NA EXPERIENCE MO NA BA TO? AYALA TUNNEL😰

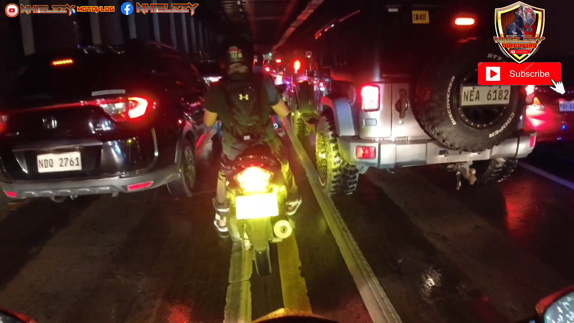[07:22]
Kasi ito yung na-experience ko rito, mga kois, eh. hindi naman mahina yung baga natin. Ito yung na-experience ko rito, mga kois. Sobrang init, mga kois. Sobrang init. Pag may mahina-hina ditong baga or mahina yung ano, kasi sa sobrang init niya, nakakasuffocate siya. Pag mahina yung baga dito, talagang himatay ka rito, eh.
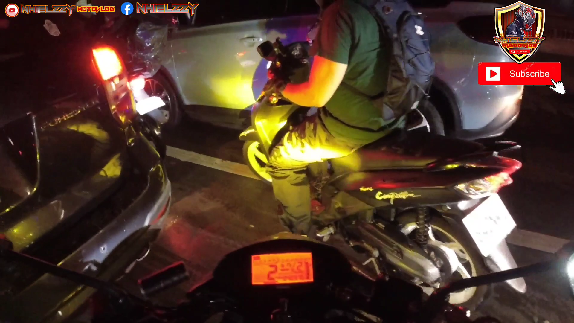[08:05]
Pero kung mahinain na yung baba mo, huwag kang dadaan dito. Kasi napapansin ko, mga kois, ha? Kaya sobrang init dito. Puro nakabuhay yung makina, puro nakasteady. Lahat yan, karamihan yan, naka-premera, may mga matik. Ayan, oh, sobrang init dito. Sobrang init, grabe. Ayan, kung nakikipapansin nyo, poise na ako. Pwede kang masopokit dito. Grabe. Sobrang init.
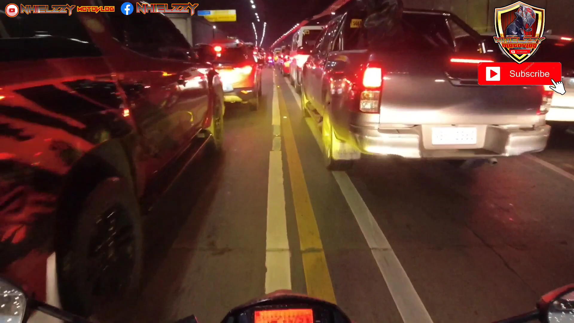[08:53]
Parang yun lang ang napansin ko. Kasi di ba lahat dapat ng tunnel ay may blower. Pero feeling ko gumagana naman sila. Gumagana ba yan? Parang feeling ko gumagana naman. Ayan, oh, may blower, oh. Grabe init, sobra. Sobrang init.
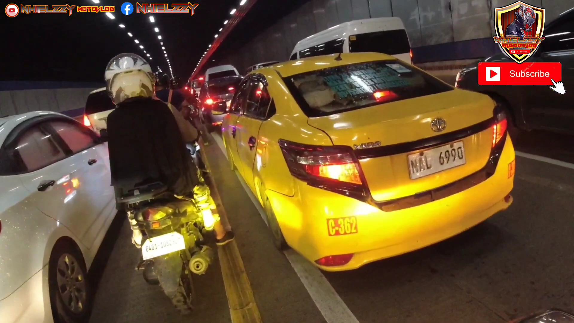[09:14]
Pag mahina yung baga mo rito, talagang ewan ko na lang. Ayan, oh. Dito kailangan mong gumawa ng paraan para makalusot ka.
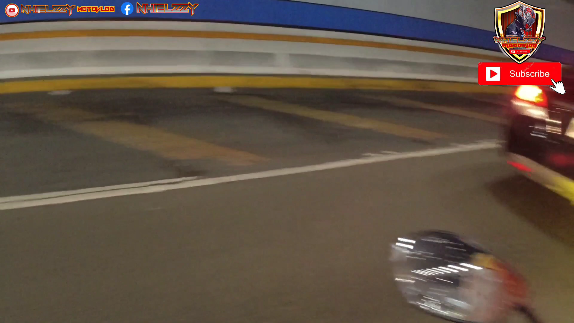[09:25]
Sobrang init. Ah.
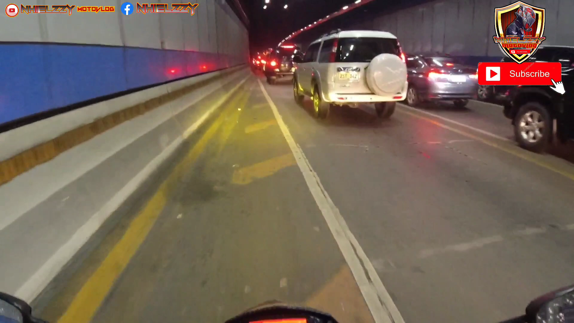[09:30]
Pag mahina yung baga mo rito, sigurado ako maniwala kayo sa akin.
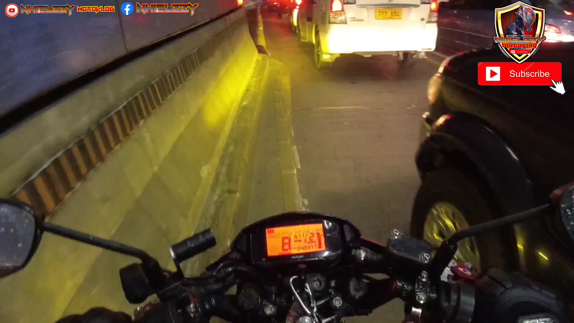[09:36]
Ayan, oh. Dito lang ako na palaging dumarang kasi dito nakakapasok yung hangin. Kaya kung yung mga mahina yung baga rito, ako na nagsasabi sa inyo, mga kois. Masisuffocate kayo rito. Ilang beses ko na naramdaman to na arasin walang galawan. Naramdaman ko na parang pagod na ako, sobrang sobra, grabe. Kaya kung ako sa inyo,
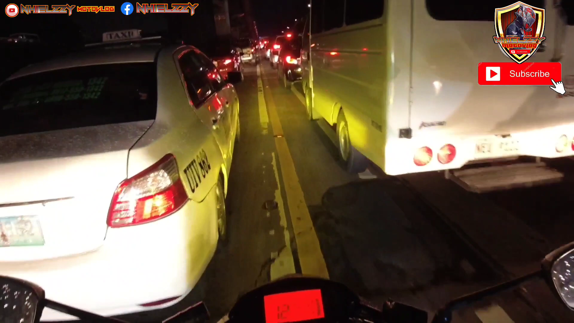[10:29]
Ah, grabe. Experience niyan. Experience niyan sigurado. Grabe. So yun, nakalabas na tayo. Pag dito okay na kasi nakakalanghap ka na yung totoong hangin. Dun puro usok tsaka yung init ng makina. So yun lang mga koys. Advice ko lang naman yun. Yun lang yung na-experience ko dyan. Alam ko marami nakaka-experience niyan. Siguro nakapagkwento na rin sila sa mga kaibigan nila or sa mga kaano nila.